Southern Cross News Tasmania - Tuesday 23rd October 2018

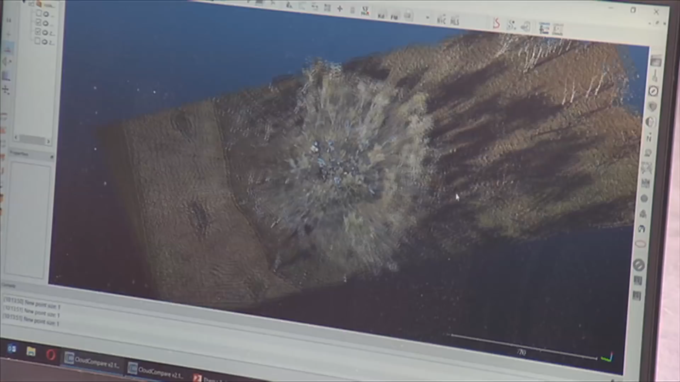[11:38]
He says high sensory drone technology can be used to venture beneath the canopy to collect data.